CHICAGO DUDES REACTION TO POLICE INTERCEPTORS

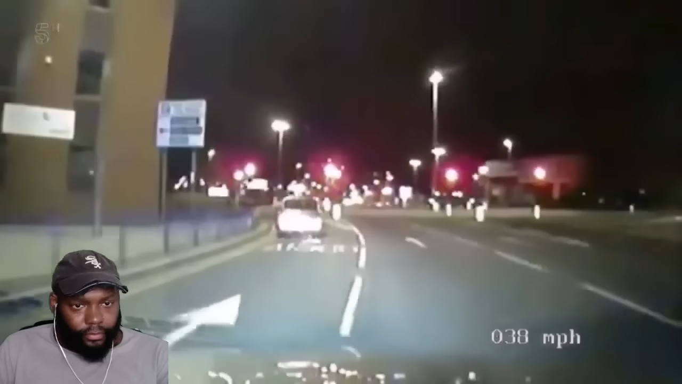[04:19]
The pursuit's now on the open road, and the driver is now hitting over 70 in a 40 zone.
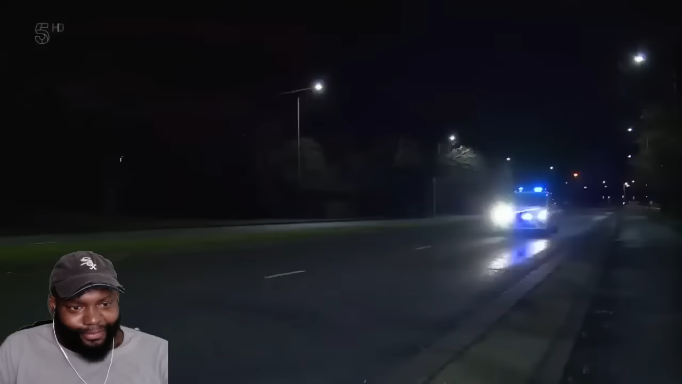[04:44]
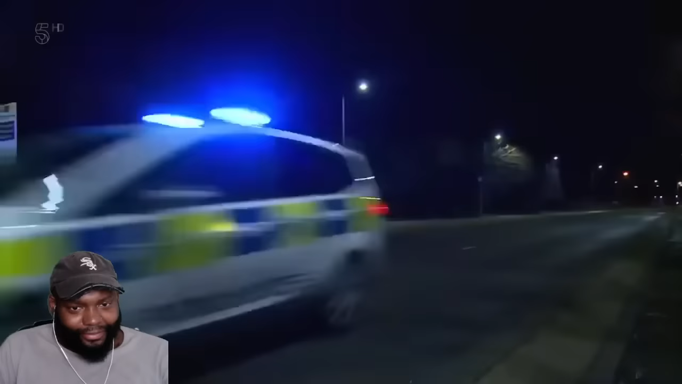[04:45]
Liam's a few streets away and hoping to head off the fleeing motor. Here it is. The Nissan's now heading towards another set of red lights, and a car's coming into the junction from the left-hand side.
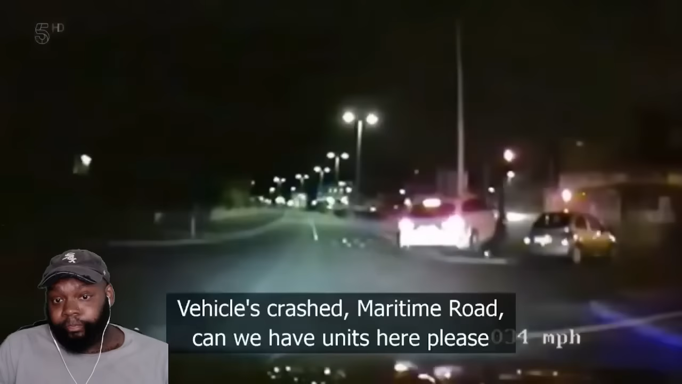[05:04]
It's a serious high-speed smash. Nice little T-bone right there.
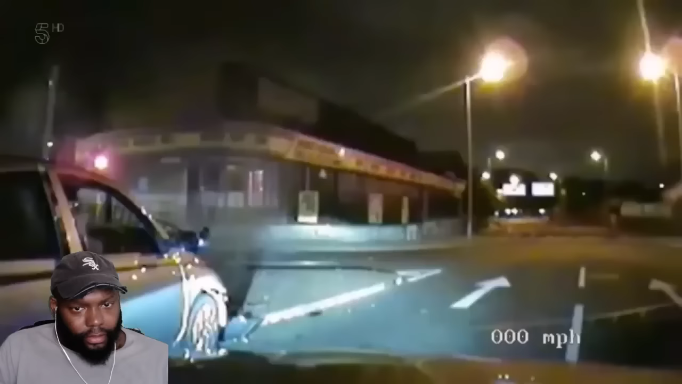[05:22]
The officer behind quickly apprehends the driver. Liam is just a few hundred yards away and is the next on scene. Got him. Yeah, well, yeah.
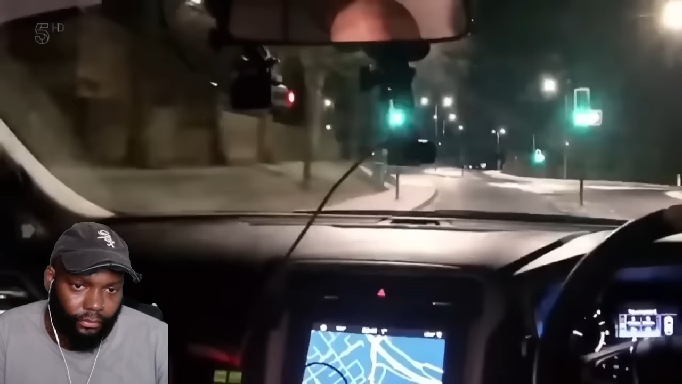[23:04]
These are four-wheel drive, thankfully, so it gives us a bit more grip on the road, but you've still got to be mindful that you're only one patch of ice away from ending up on the curb, so...
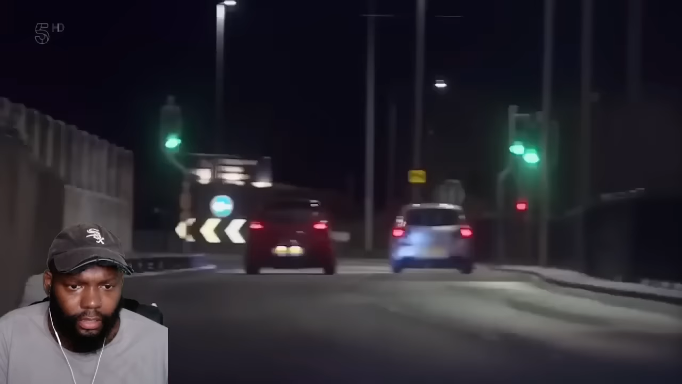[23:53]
As he's in a marked dog van, he doesn't want to get too close and spook the driver into another pursuit.
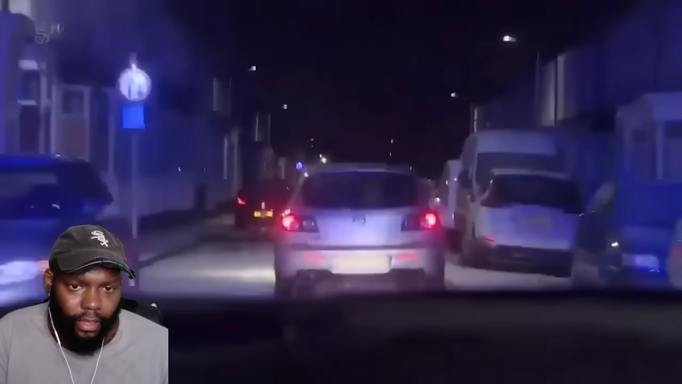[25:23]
Right, where the road is more like an ice rink, this pursuit is becoming cause for concern.
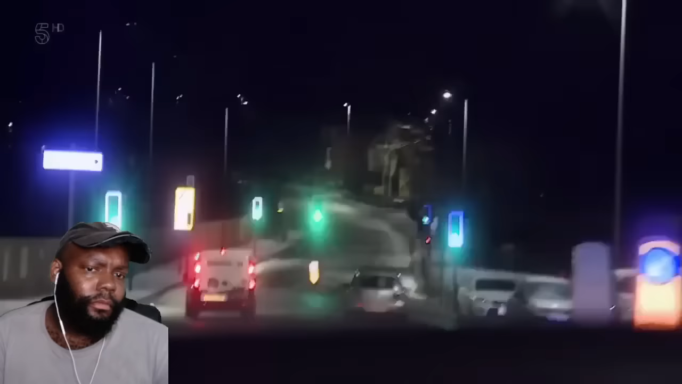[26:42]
Which one? Vehicle's lights out, speed 60. Wrong side of the road, speed is 80.
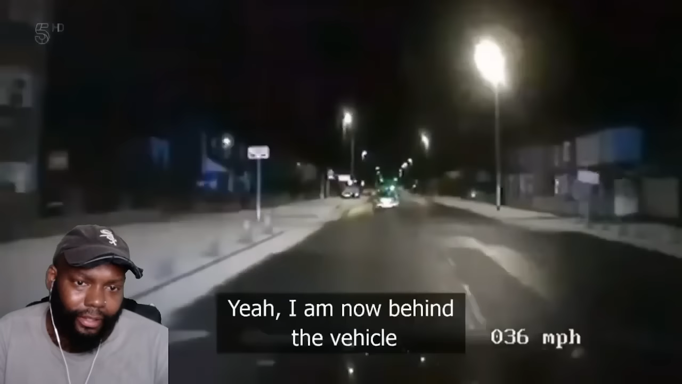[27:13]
Yeah, 407, I'm now behind the vehicle. Continue with Norton Avenue. Speed 054.
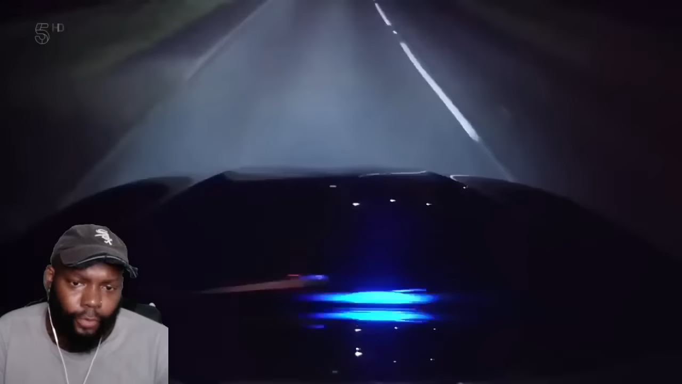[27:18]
Speed is 70. Left, we're heading onto the flow bridge.
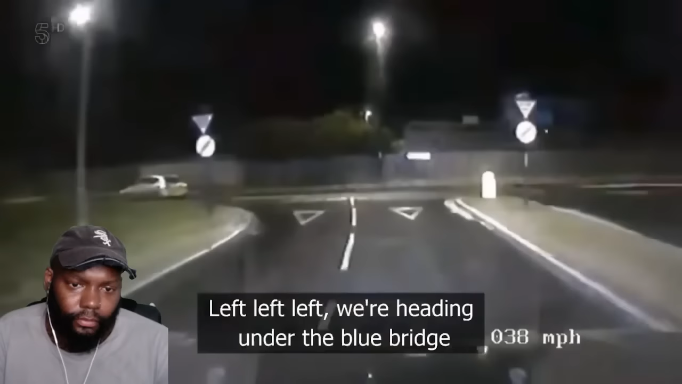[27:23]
The runaway driver is back to his old tricks, swapping tarmac for turf in a desperate bid to escape.
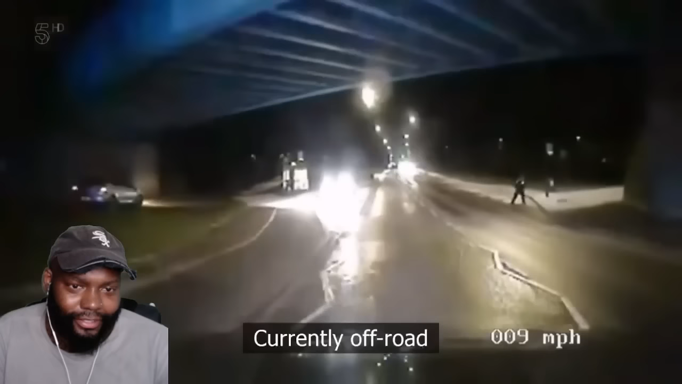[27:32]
Going the off-road, off you got them. Oh, they're trying to spike his tires. But what he doesn't know is that a third car is also lying in wait.
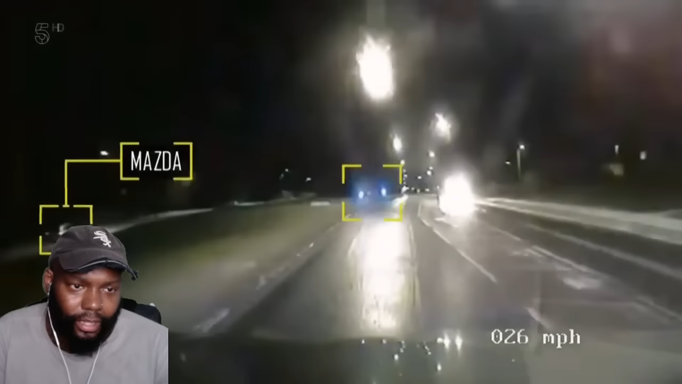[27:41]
Now they have enough vehicles to box in the stolen car.
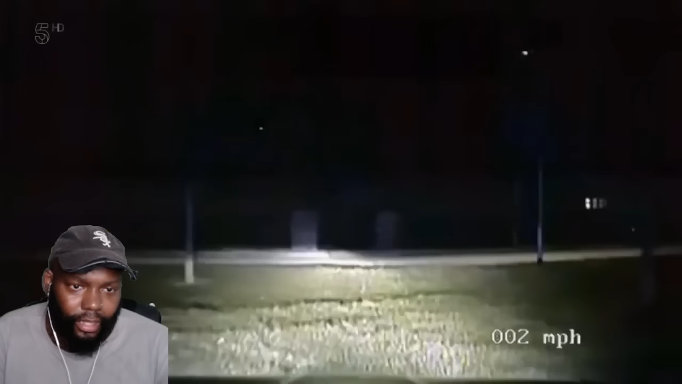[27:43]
I think he's slowing down.
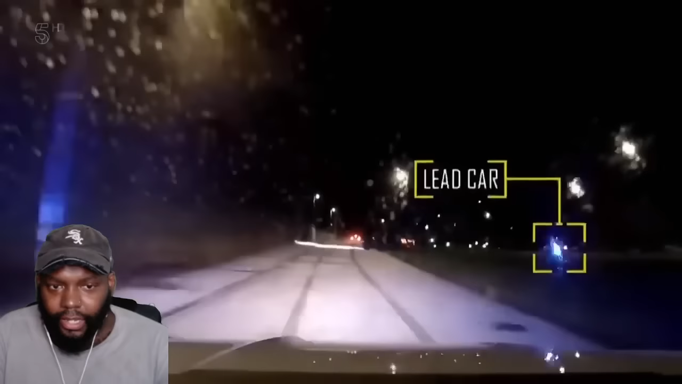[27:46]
There's also 80 pounds of snarling German Shepherd ready to run if they decide to leg it. That'd be a worst nightmare running from that dog.
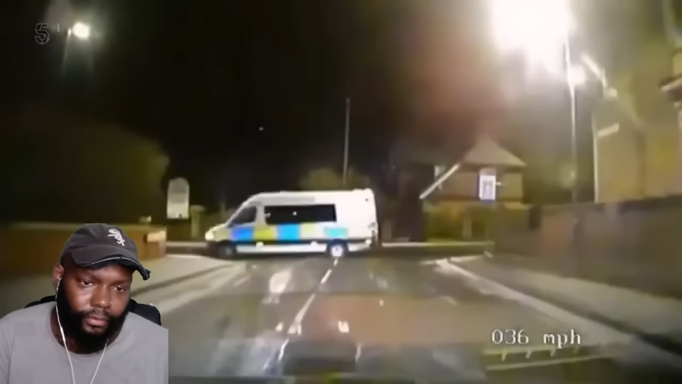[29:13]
As the Mazda turns a corner, the lead car closes in.
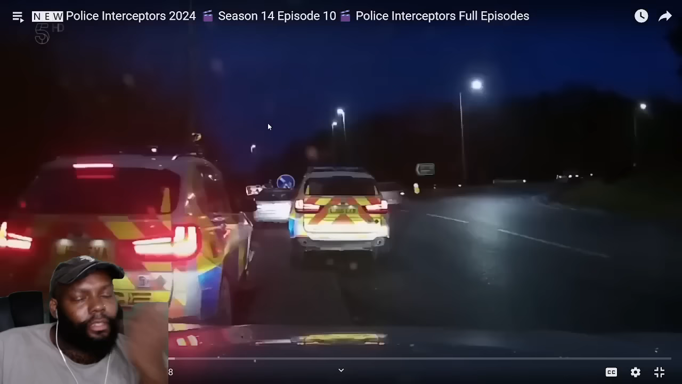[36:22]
Carl and Jacko plot up by a junction with the A1, along with the two other marked X5s who will be carrying out the T-Pack.
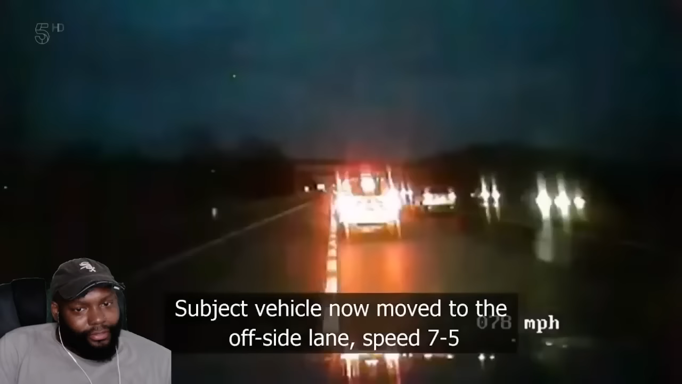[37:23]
The cops don't want to be spotted before they're ready to strike, so they drive in tight formation to hide from the suspect vehicle.